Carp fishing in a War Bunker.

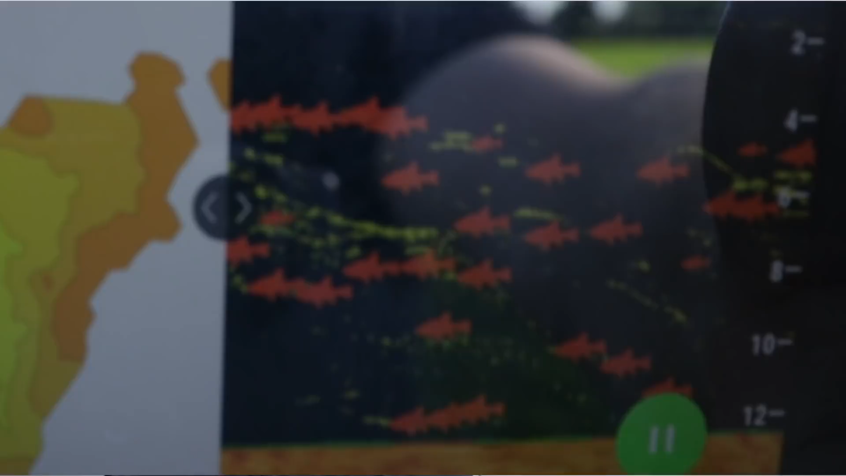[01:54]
This place must have been a military building because there's concrete strewed everywhere and the bottom of the lake, most of the lake is absolutely flat like there's a concrete bottom.
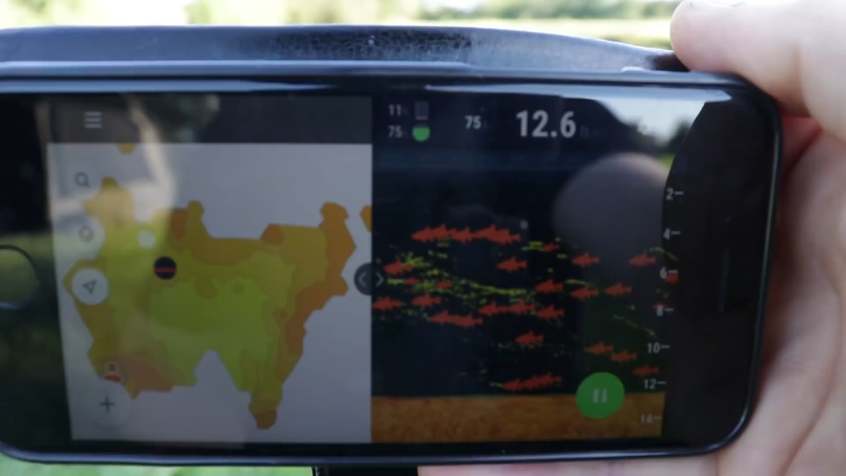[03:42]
They're mainly in the upper layer so at some point tomorrow morning I think I'll go on some zigs that'll be a big call really I think I'll do that.